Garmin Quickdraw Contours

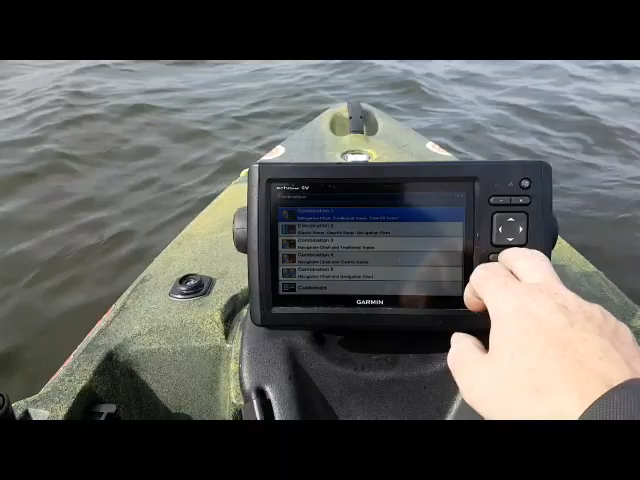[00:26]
combinations set up so you can see I've got a chart with absolutely nothing on it
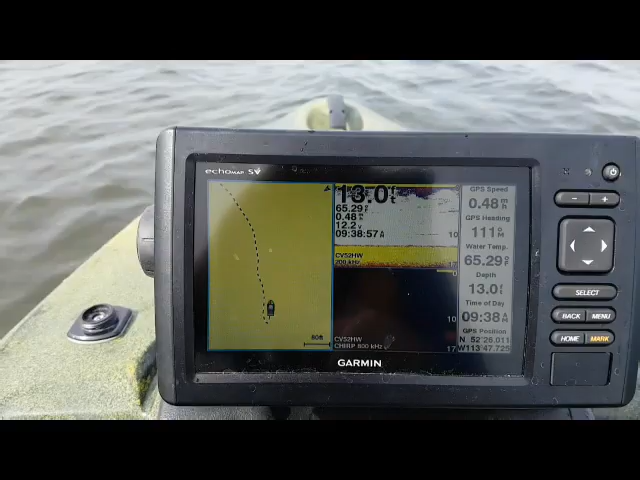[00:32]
On screen: depth 13.0 ft, water 65.29°F
now we're in 13 feet of water right here it's just a small little lake no idea if there's
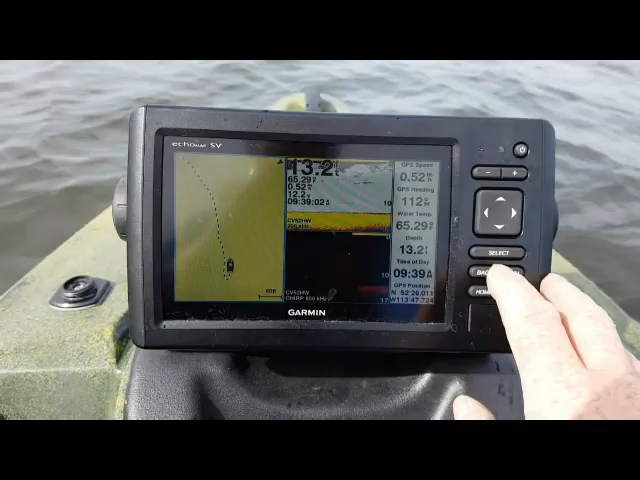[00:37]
any fish but we're gonna do some mapping so we hit our menu over
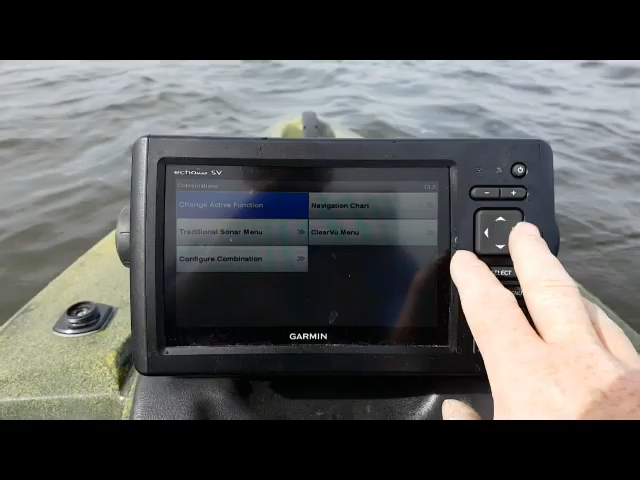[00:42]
to navigation chart down to quick draw contours and then here you'll see it's a start recording we want to start recording
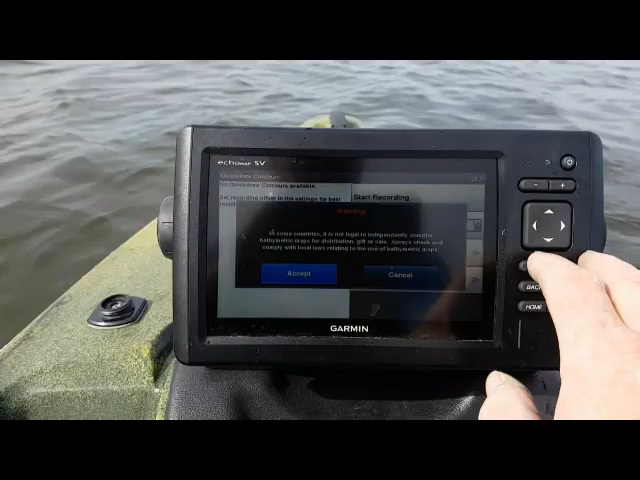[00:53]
except now you can see on the screen here it's gonna start recording
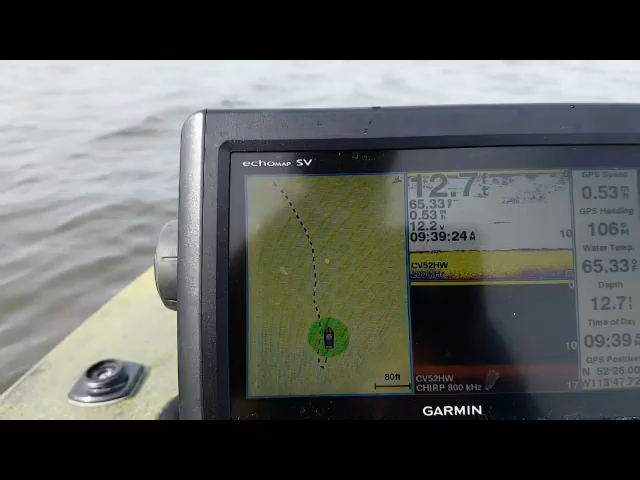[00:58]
our bottom so we're gonna go for a little cruise around here with the pedal drive and see what we
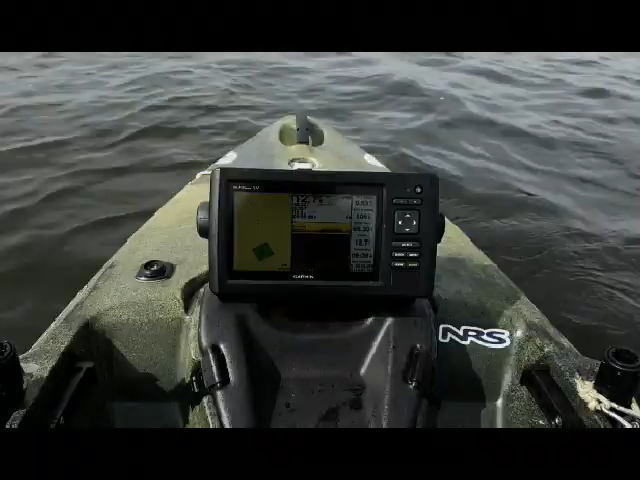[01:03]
come up with
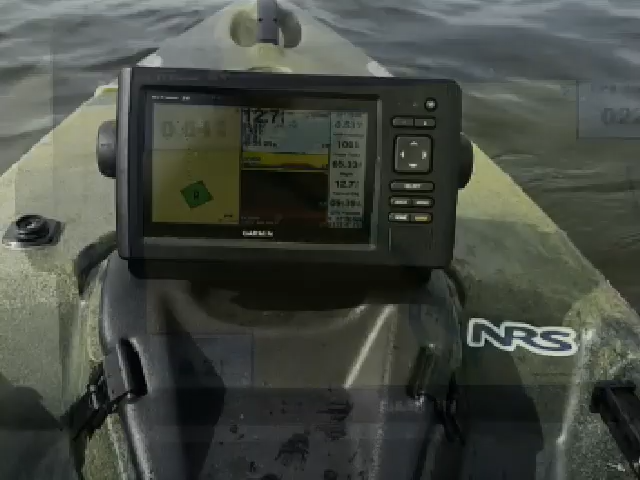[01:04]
all right so here you can see I've been out playing for a little while here on the water get it moving a little bit we we're cruising
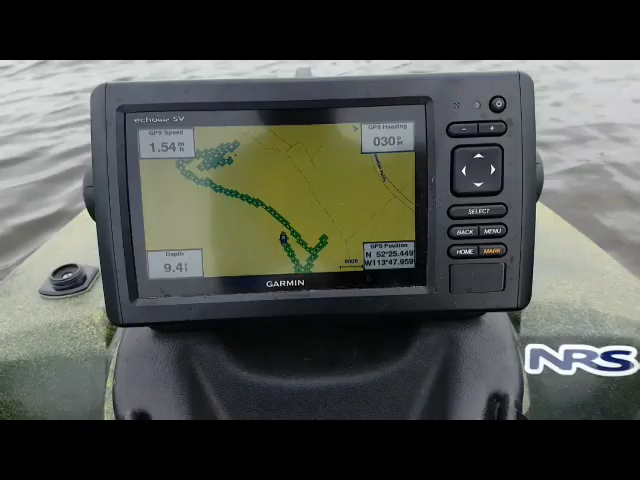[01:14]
around this little local lake it's not a fishing lake more just a paddling but so I threw the quick draw contours
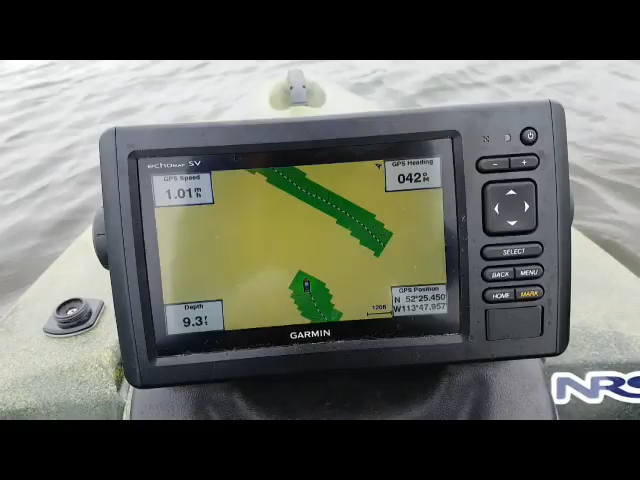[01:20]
on and you can see as we're going along it's drawn all those
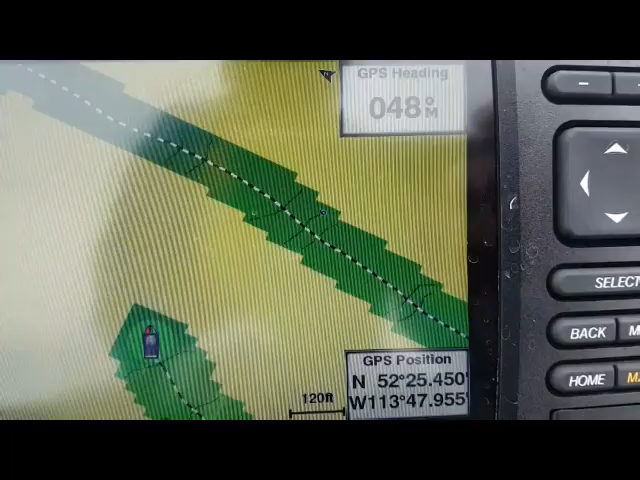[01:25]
contours for you you can see there's six feet up here eight feet
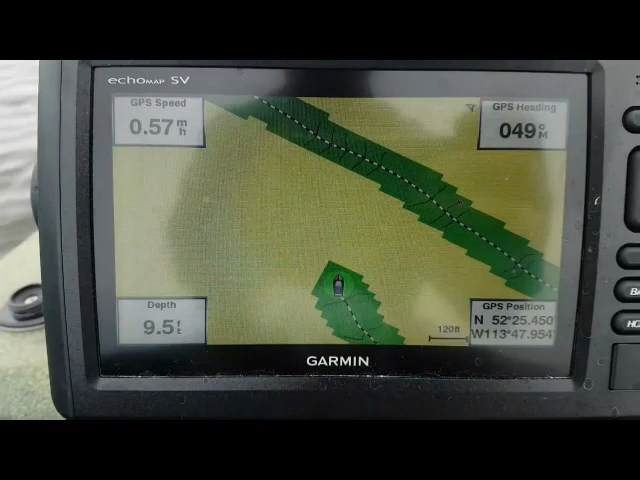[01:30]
so it's a great feature to have for those lakes
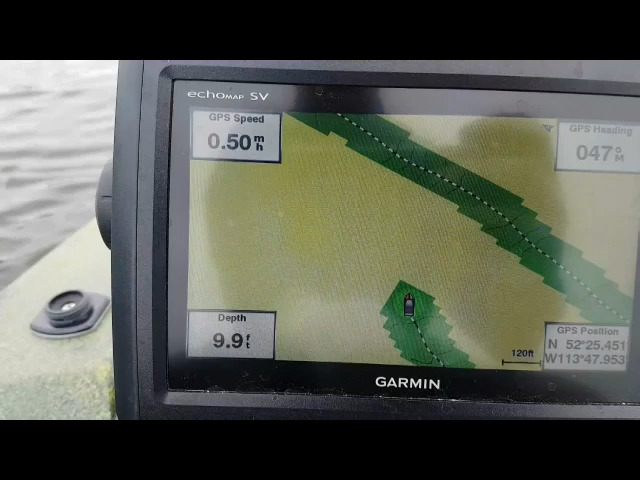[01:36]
On screen: speed 0.50 mph
where you don't have any contours or lake mapping but you want to be able to
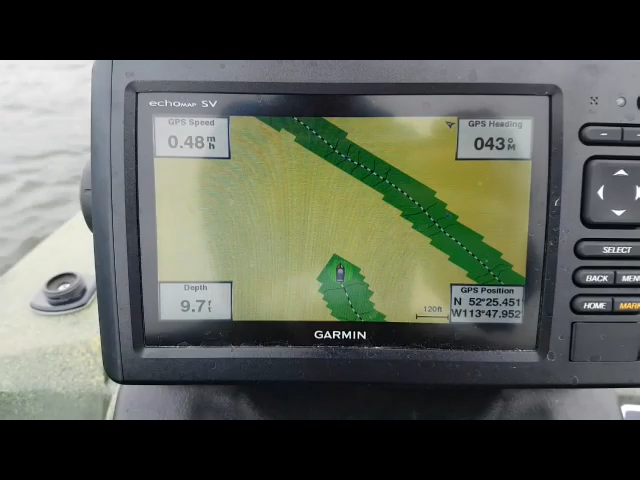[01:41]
see what's in there you can find your honey hole go in and do a quick draw of it so I hope you guys like kind of taking a look at how that system works if you have an echo map system be sure if it doesn't already have it be sure to do the update and get that on there and get out in the water because little hidden gems like this lake do not have maps